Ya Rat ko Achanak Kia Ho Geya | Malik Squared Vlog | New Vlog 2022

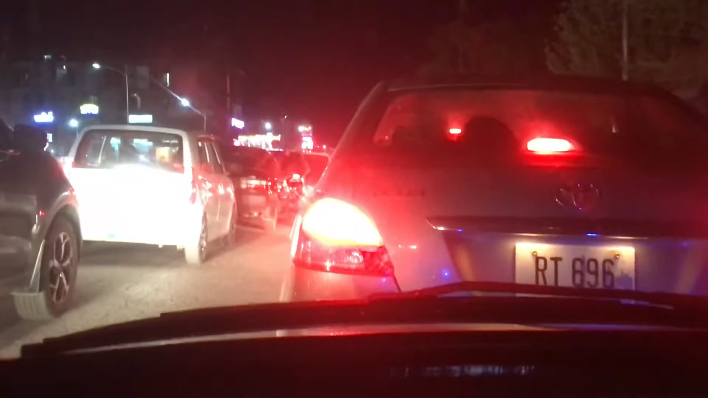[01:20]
सही ज़्यादा रश हो गया है एकदम में, आधे घंटे में अभी हम पहुँचने भी काफ़ी टाइम लगेगा। सो चलते हैं आगे आगे और फिर मिलते हैं।
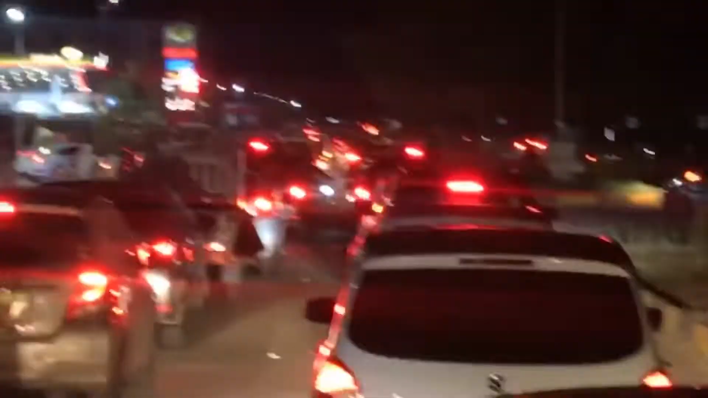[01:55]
पीछे वो बिजली कार तक, आगे 3-4 लाइनें बनी हुई हैं जिसकी वजह से हम आगे चल ही नहीं रहे।
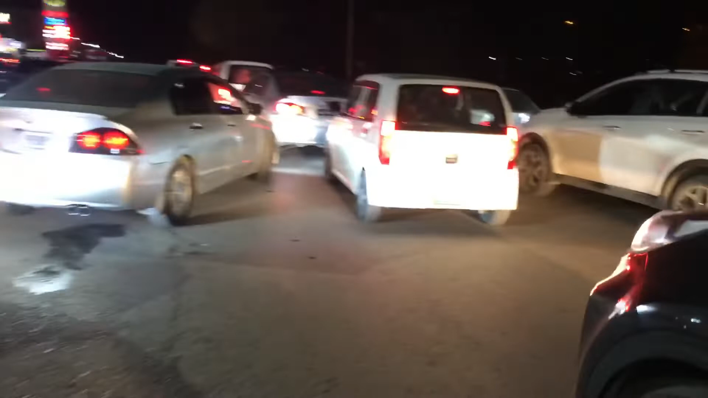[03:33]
यहाँ पर देखें गाड़ियाँ इधर की उधर हो गई हैं,
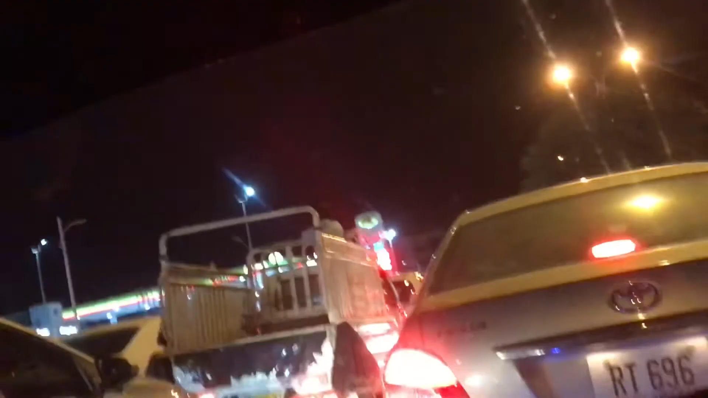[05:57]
आखिरकार हम भी पहुंच रहे हैं जी पेट्रोल पंप के थोड़ा सा पास। गाड़ी हिल रही है, थोड़ा पास आ गया। सो कुछ देर में हम पहुंच जाएंगे पेट्रोल पंप के पास।
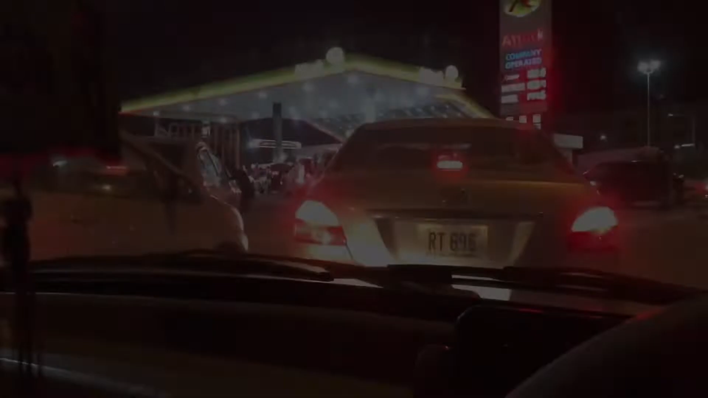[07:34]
अभी हम बिल्कुल पास पहुँचे हैं। हमारे आगे कितनी गाड़ियाँ हैं, 1, 2, 3, 4, 5, 6, 7, मेरे ख्याल में 10। हमारे आगे 10 गाड़ियाँ हैं, 9 या 10 होंगी।
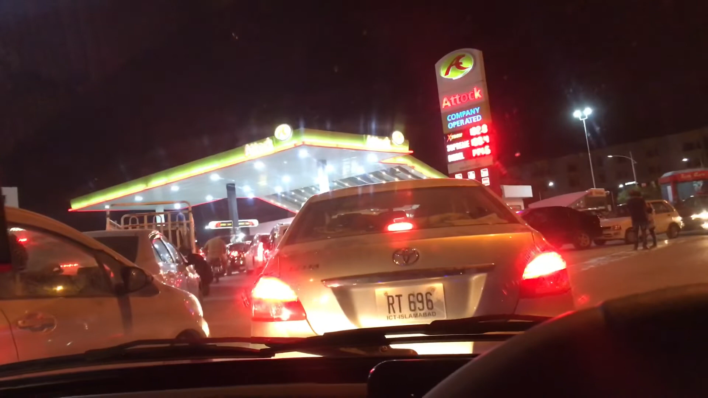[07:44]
और टाइम हो गया जी। लगते हैं हमें 30 रुपये ऊपर ही डलवाना पड़ेगा पेट्रोल भी। रोला ही है बाबा जी वहाँ पर, इन गाड़ियों ने रोला बनाया हुआ है।
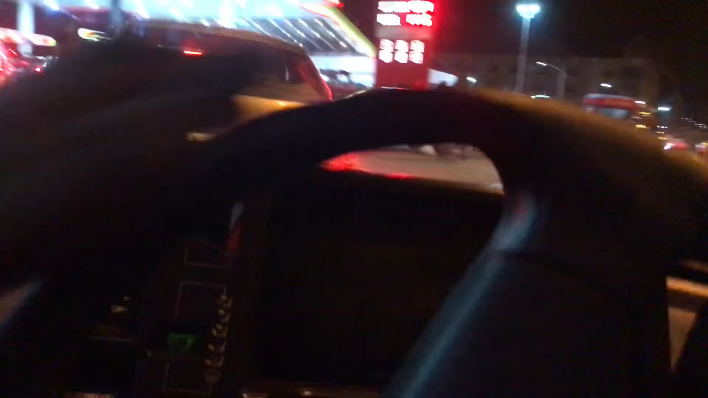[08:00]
ये रॉन्ग साइड से आ रही हैं, तो वहाँ पर वो बंदे लगे हुए हैं,
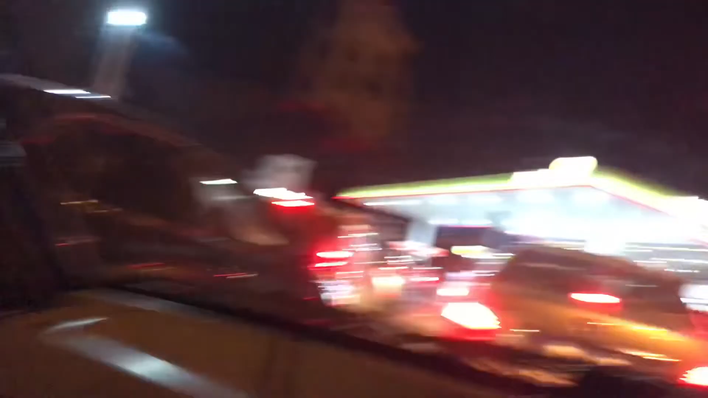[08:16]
मैंने कहा यार सब्र करें ना, अभी तो हैं गाड़ियाँ कुछ आगे।
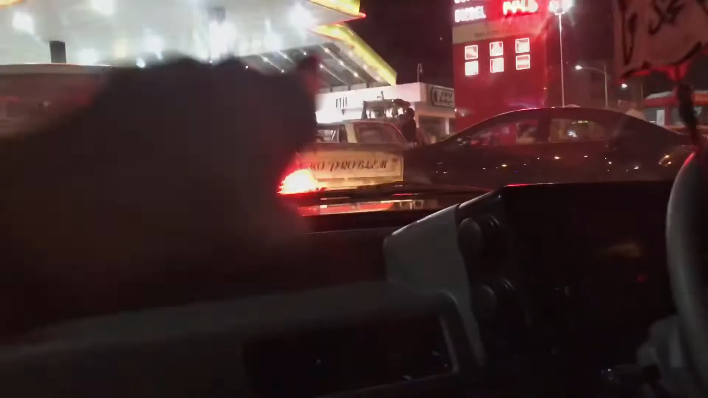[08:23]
जो सुजुकी वाले हैं ना, ये बीच में घुसा रहे हैं, वो घुसा भी दी कहीं पर।